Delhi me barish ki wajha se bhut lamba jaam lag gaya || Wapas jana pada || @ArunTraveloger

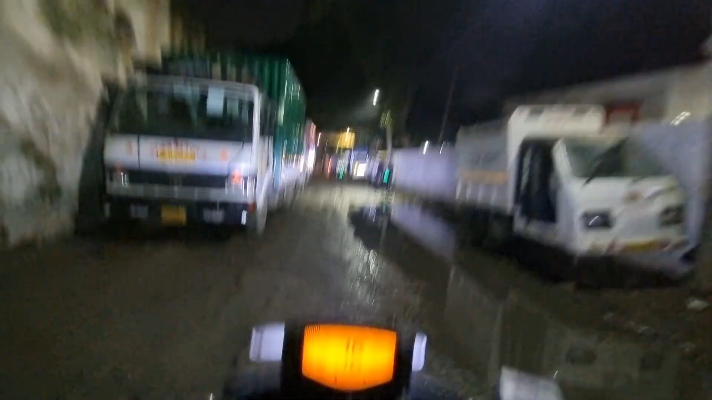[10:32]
ओहो देखो कितना यहाँ पे पानी भर गया छोटी छोटी जगह पे,
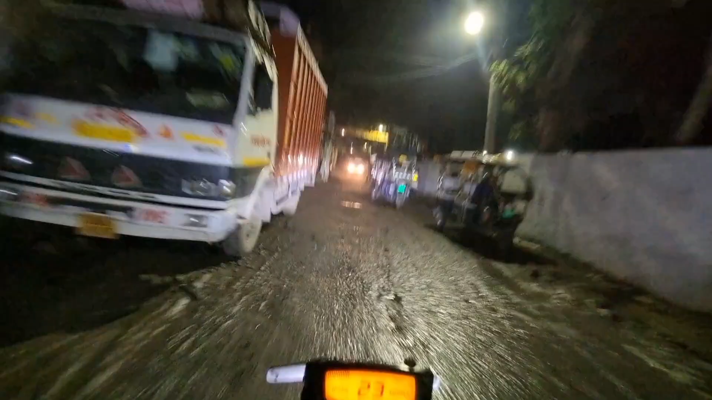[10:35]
और अंडर पास इसमें तो फिर क्या ही बात हो सकती है, अंडर पास तो पूरे लॉकड है।
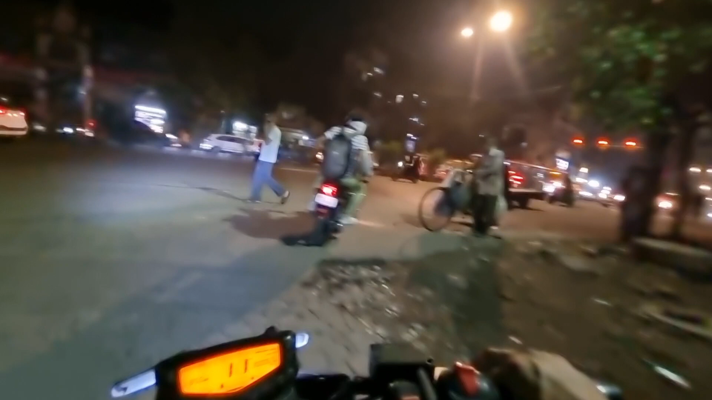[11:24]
कोई ऑप्शन नहीं है मेरे पास, तो वापसी घर निकलने का यही ऑप्शन है, तो यहाँ से निकल रहा हूँ वापस।
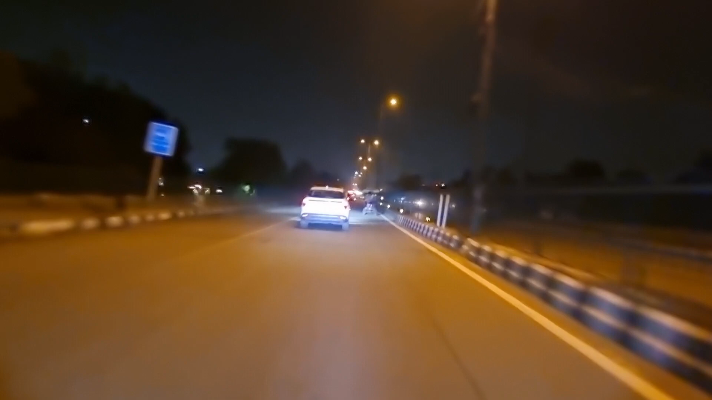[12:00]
कोई नहीं भाई अब कभी कभी हो जाता है, बच्चे से अच्छा वापस निकलना है। यहाँ से लेफ्ट ले लेते हैं क्योंकि घर की तरफ ये रास्ता जाता है,
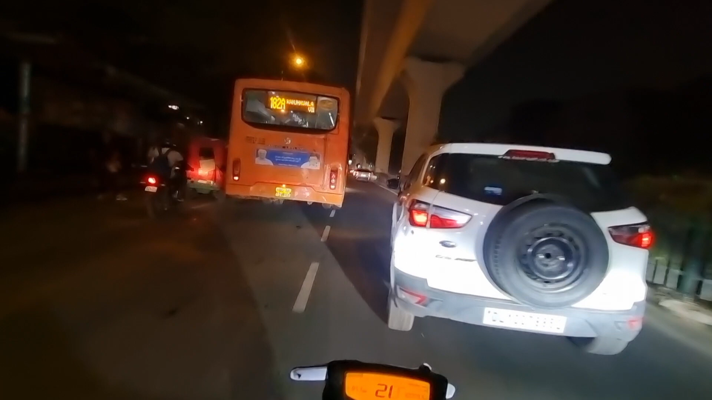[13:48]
इको स्पोर्ट वाले लोगों को बुद्धवा मत कर भाई, ऐसे गलत काम करते हैं।